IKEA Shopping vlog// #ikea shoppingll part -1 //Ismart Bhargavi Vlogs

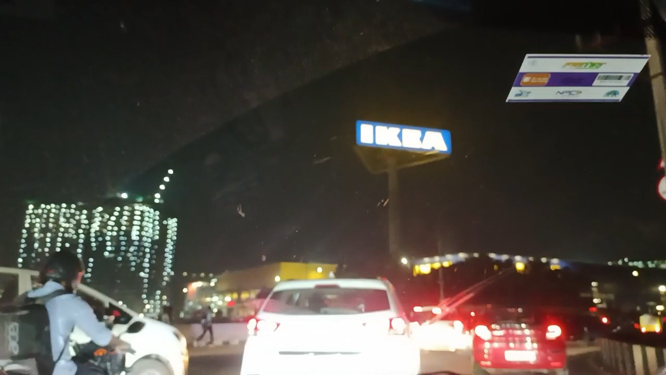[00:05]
एथे चाला बाओननानो सो फ्रेंज्स आयक्या देते नेनू वीडियो एथे शूट चेसानू सो आयक्या वेल्डेट अपड़ु सो मननकैते इदी में रोड नूँच्छी